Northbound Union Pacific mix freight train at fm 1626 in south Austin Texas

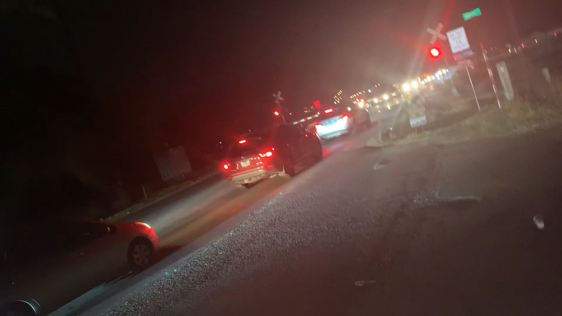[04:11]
There goes that Union Pacific mixtape. Going by. Everything else is true right now. Talk to you later. Have a nice time. Bye.